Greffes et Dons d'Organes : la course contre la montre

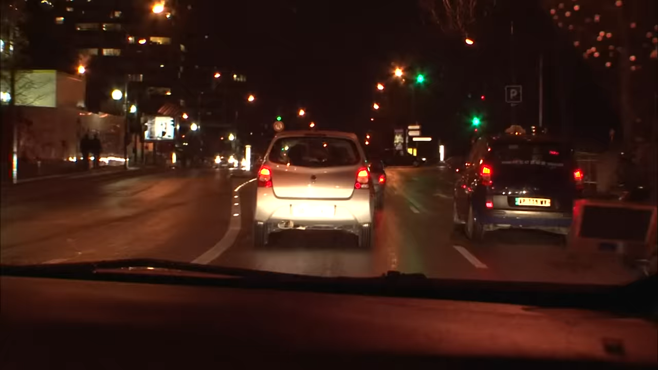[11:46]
Et des conducteurs indifférents qui exaspèrent le chauffeur. Il est un petit peu lent à la détente, le Parisien.
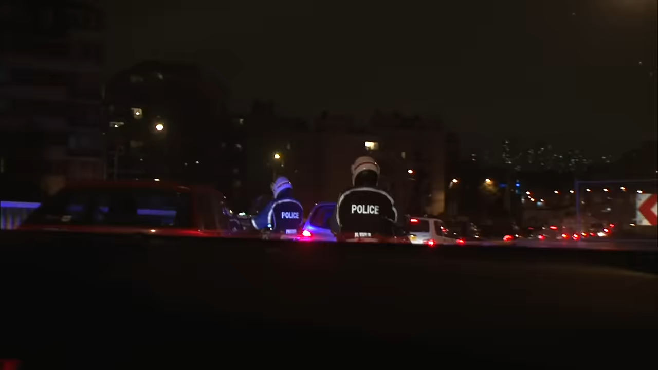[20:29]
Le temps presse, l'organe se trouve à l'autre bout de la France. Un avion les attend au Bourget.
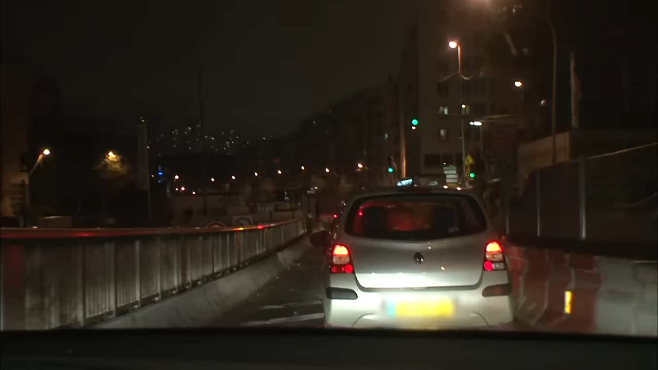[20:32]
Et ça commence mal, il y a des bouchons. En plus, un automobiliste les percute à l'arrière.
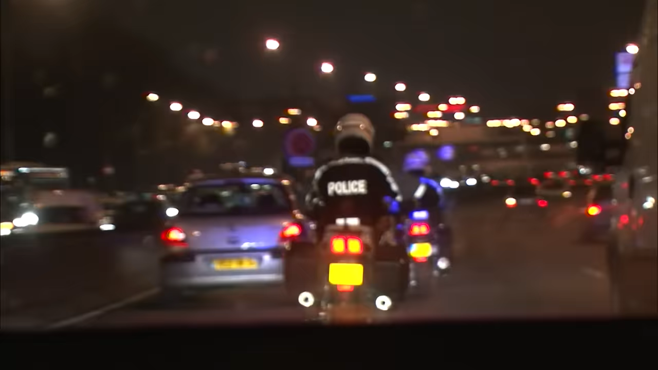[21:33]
Sur le périphérique, le convoi slalom entre les véhicules.
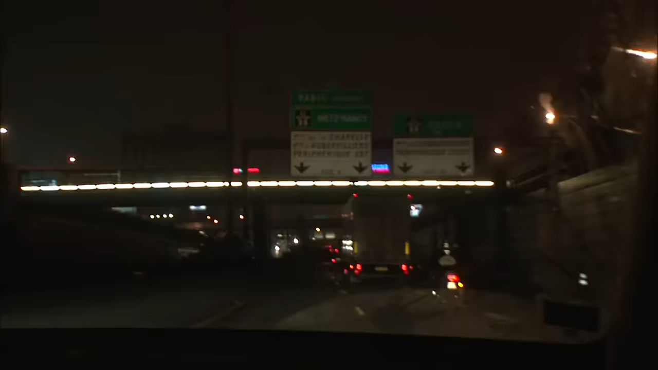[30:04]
Il est 23 heures. Contrairement à l'aller, le parcours jusqu'au Kremlin-Bicêtre est fluide.